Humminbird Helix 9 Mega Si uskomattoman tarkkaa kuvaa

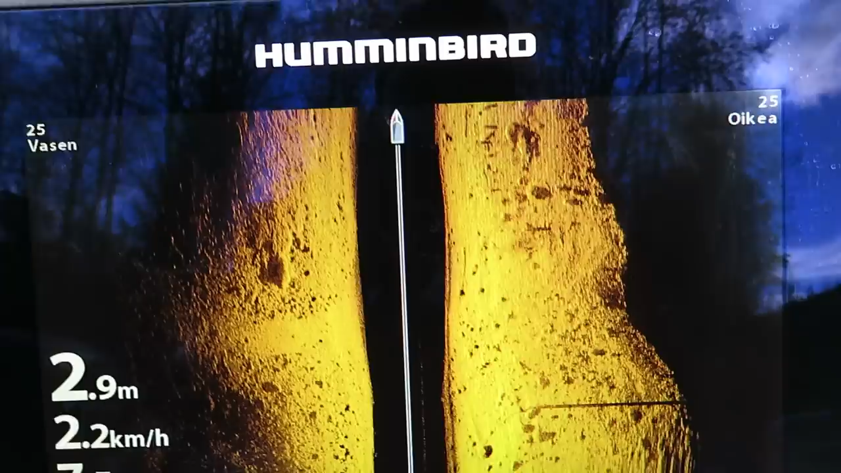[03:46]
On screen: depth 2.9 m, speed 2.2 km/h
Anturi tuohon niin silloin se rupeaa piirtämään sen silloin
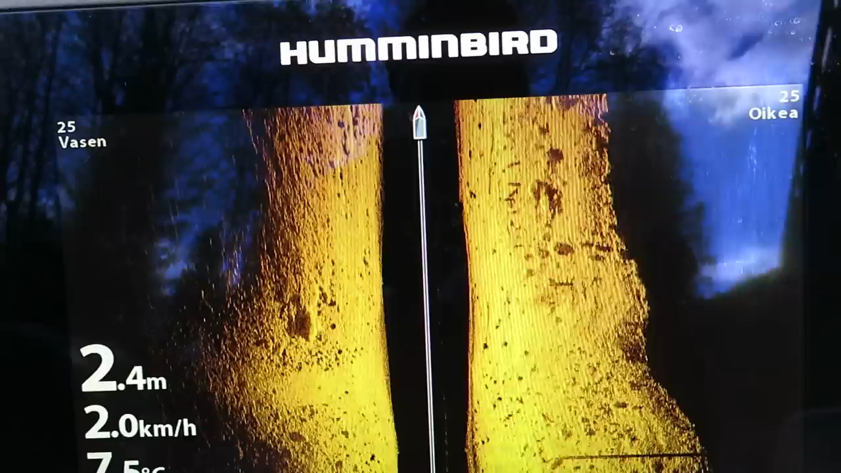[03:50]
On screen: depth 2.4 m, speed 2.0 km/h
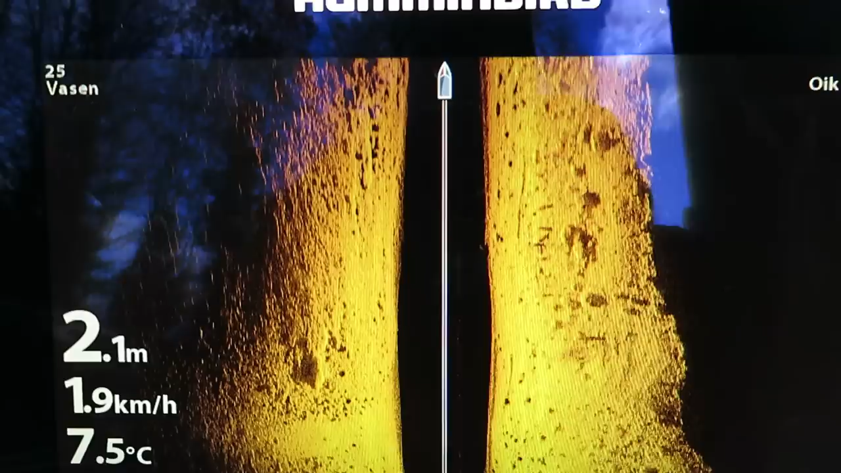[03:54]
On screen: depth 2.1 m, water 7.5°C, speed 1.9 km/h
Nyt elikkä siinä Siihin se piirtää nyt tämä
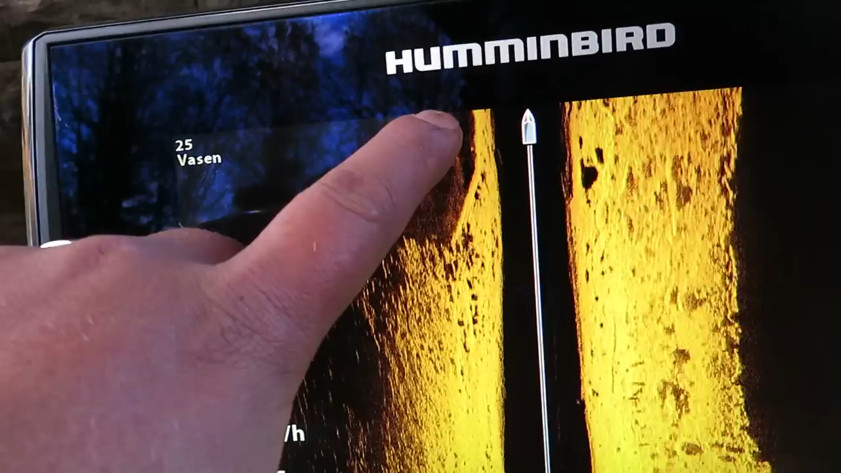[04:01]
Ison pilar Tuohon noin
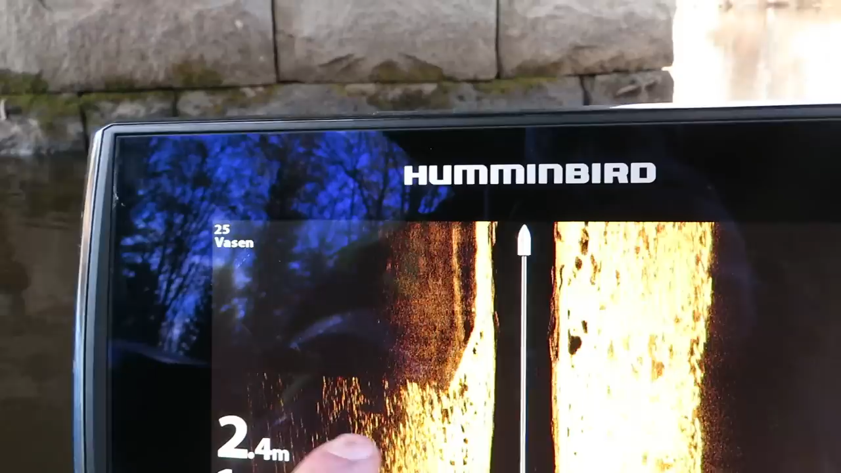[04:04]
On screen: depth 2.4 m
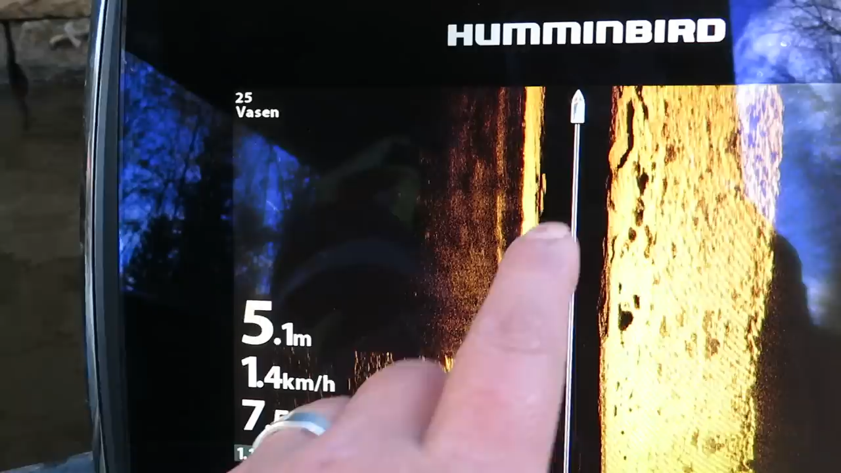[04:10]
On screen: depth 5.1 m, speed 1.4 km/h
Siinä on joku tosiaan En ole ihan varma vielä että kun Ensimmäistä kertaa tuon käydettä onko kalaa tuossa Voi olla tuossa noin
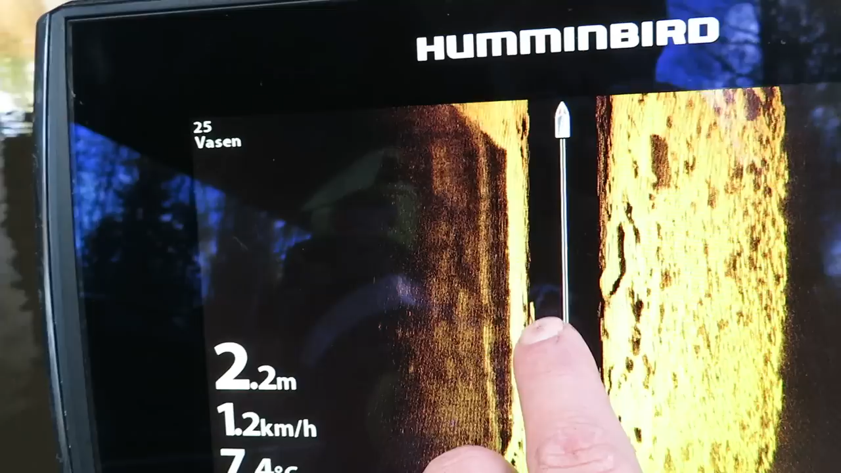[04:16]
On screen: depth 2.2 m, speed 1.2 km/h
Se voi olla kala Mutta siihen se tosi ihan pirti sen sillan
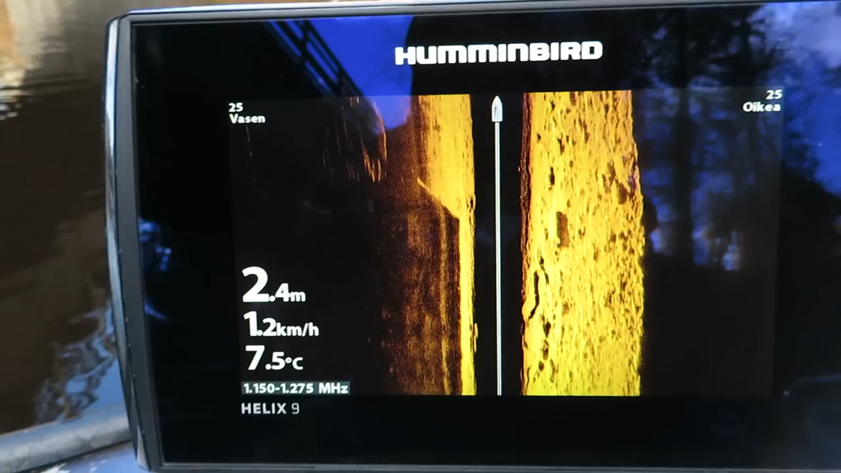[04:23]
On screen: depth 2.4 m, water 7.5°C, speed 1.2 km/h
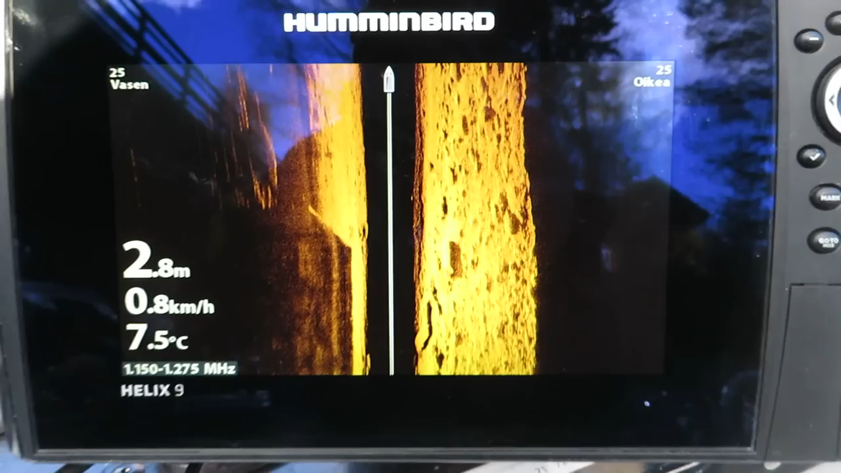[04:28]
On screen: depth 2.8 m, water 7.5°C, speed 0.8 km/h
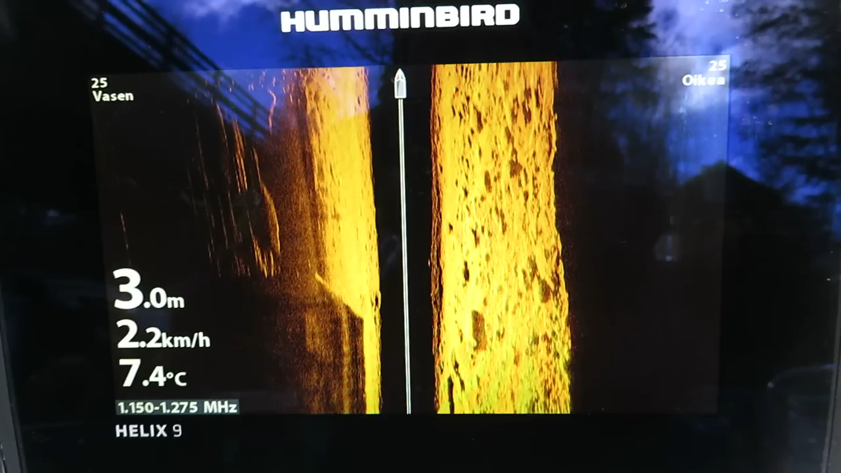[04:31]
On screen: depth 3.0 m, water 7.4°C, speed 2.2 km/h
Ja niin kuin näkyi niin tämä on tämmöistä karikkopohjasta tämä jokipiä asiassa
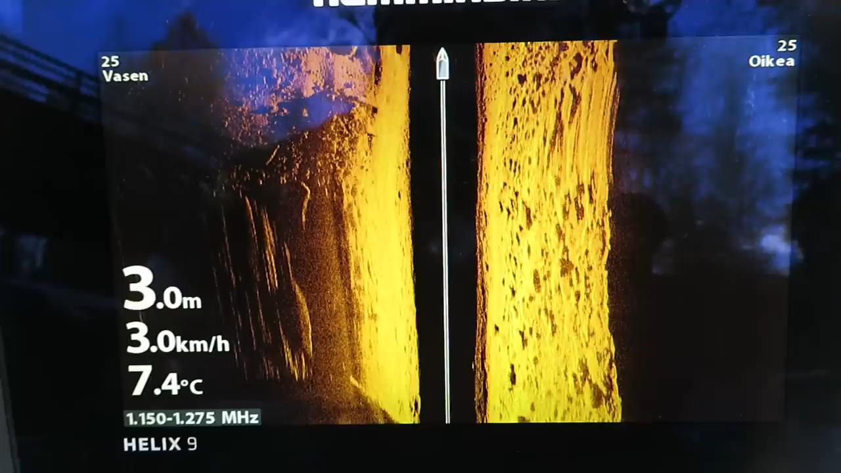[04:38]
On screen: depth 3.0 m, water 7.4°C, speed 3.0 km/h
Kiviä on hirveästi Niin kuin tielläkin näkyi niin Tämän
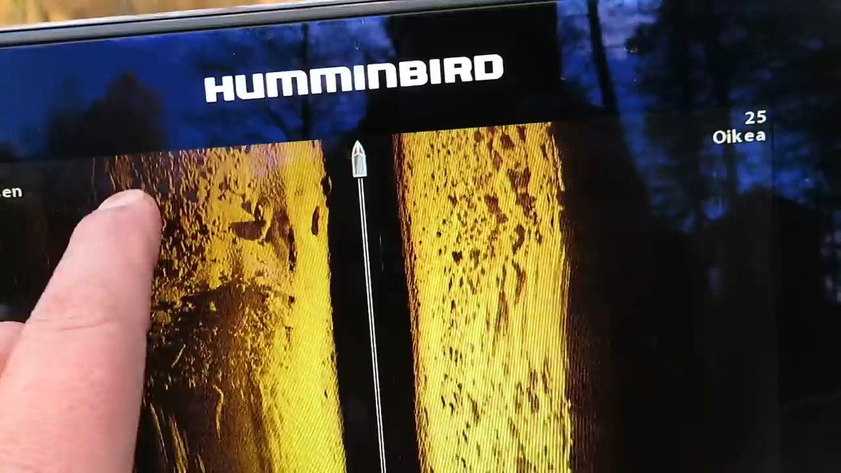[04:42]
kokonnan kummaltakin puolen niin Tämä on ihan tämmöistä karikkoja kiviä täällä
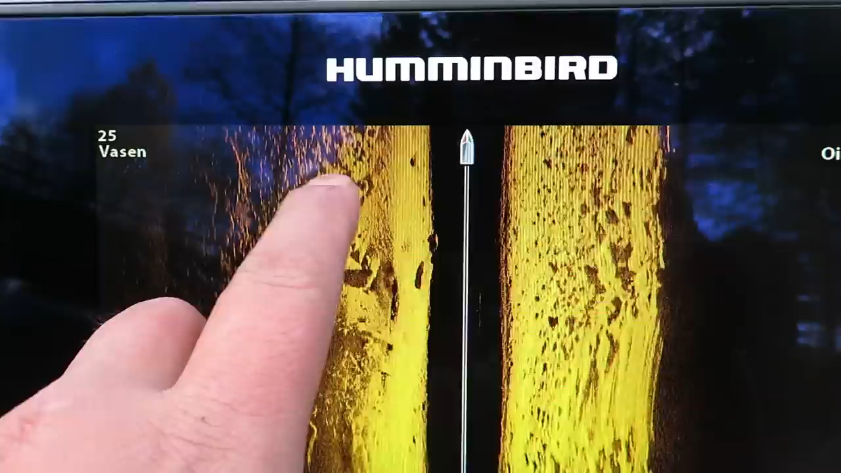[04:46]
Tämä kaikki tiellä näkyy ihan yksityiskohtia Ja tuossa on isompi kiviä
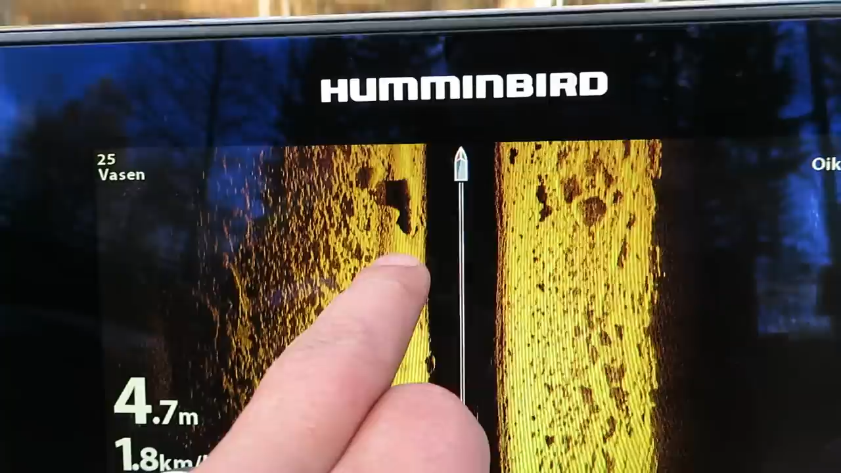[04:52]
On screen: depth 4.7 m
Isompi kiviä Siellä on kansa isompi kiviä
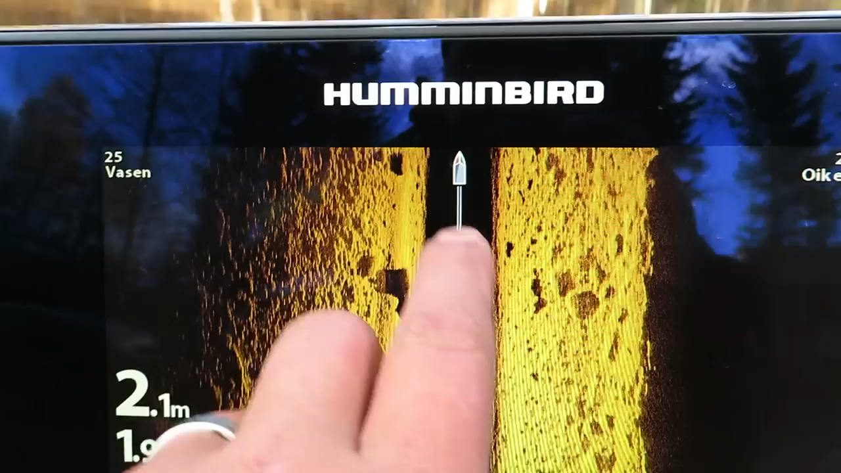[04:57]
On screen: depth 2.1 m
Tässä on niinku yksityiskohdanto ihan uskomatonta tällä kaikilla Kaikun luottaamilla
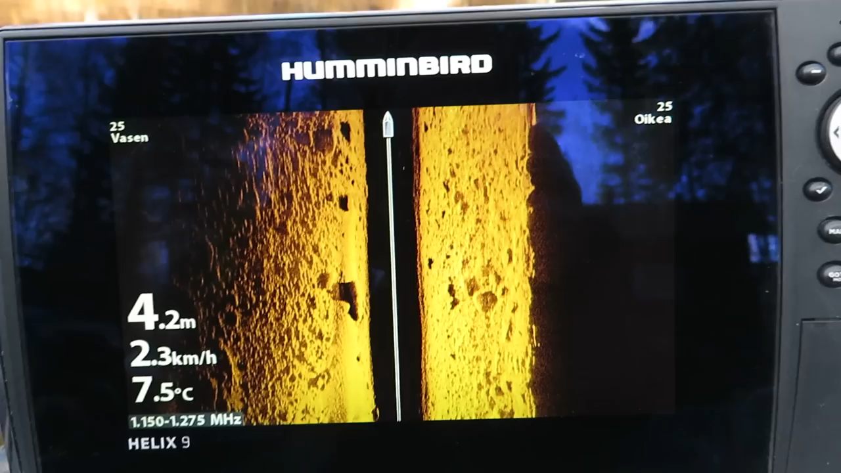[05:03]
On screen: depth 4.2 m, water 7.5°C, speed 2.3 km/h
Kaikun luottaamilla Se piirtää kaikki kalaparvet
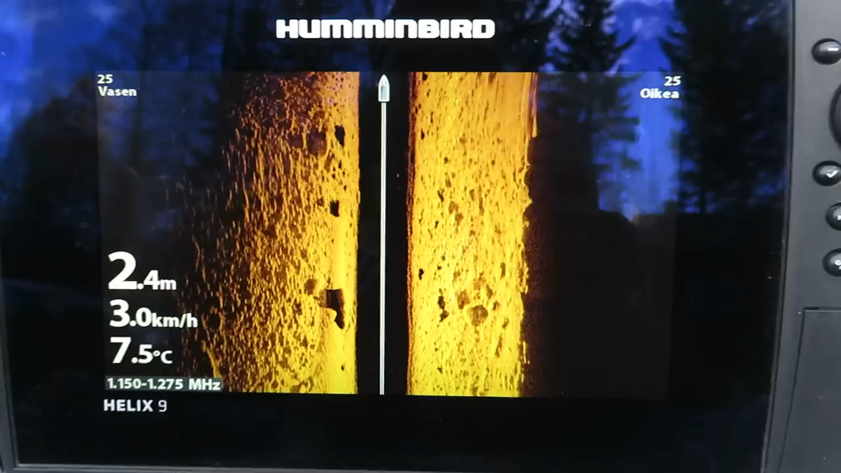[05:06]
On screen: depth 2.4 m, water 7.5°C, speed 3.0 km/h
Tässä jos on kalaparve Niin tänne tullaan sitten
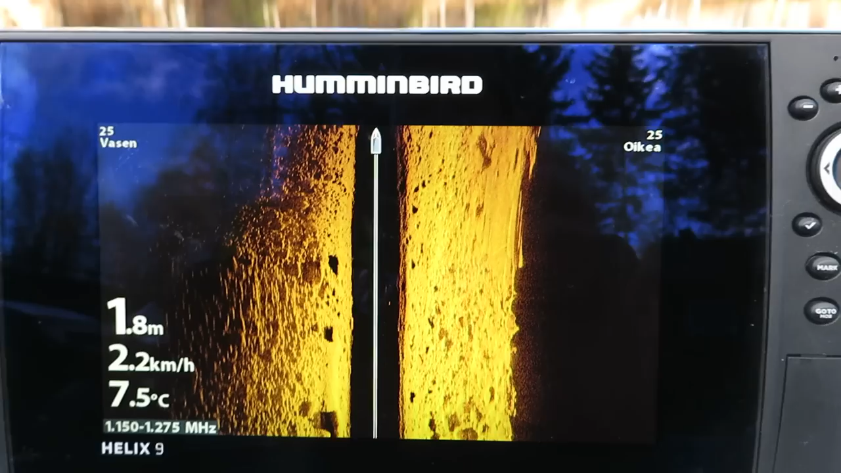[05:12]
On screen: depth 1.8 m, water 7.5°C, speed 2.2 km/h
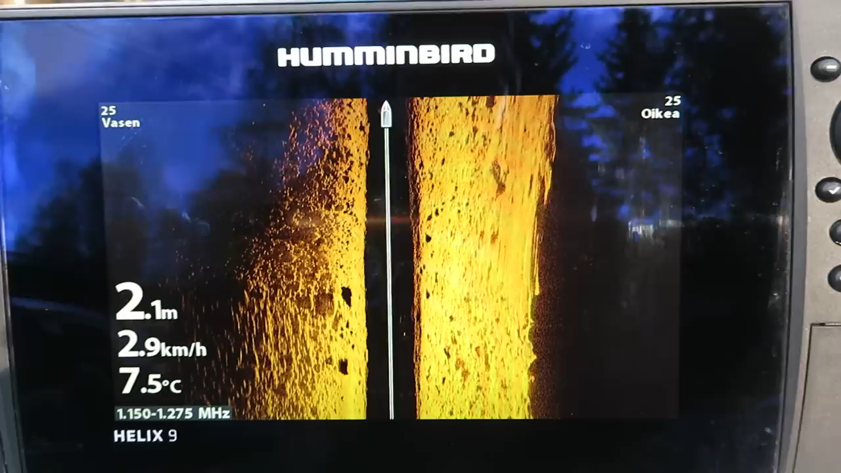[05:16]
On screen: depth 2.1 m, water 7.5°C, speed 2.9 km/h
Pisteitä ja pystyy jopa laskemaan, että montako kalloa siellä on Mutta tämmöinen Tässä on tämmöistä pohjustusta Tätä tutkittaa
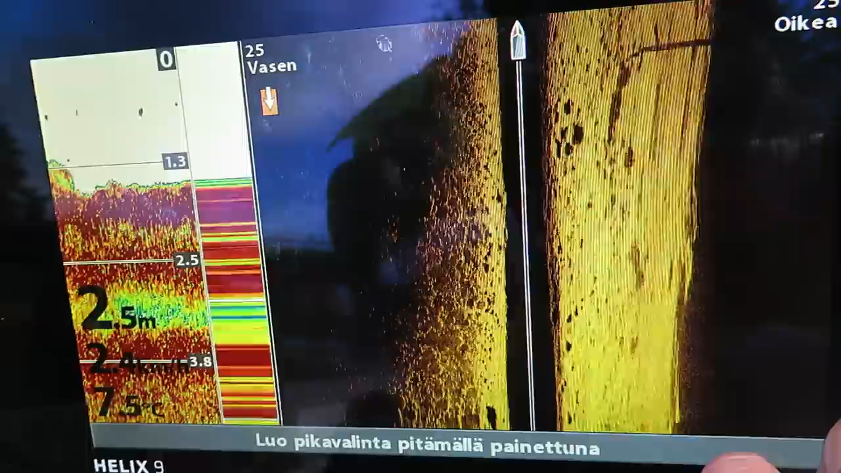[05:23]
On screen: depth 2.5 m, water 7.5°C
sitten vielä tarkemmin Tarkemmin tätä luottaanta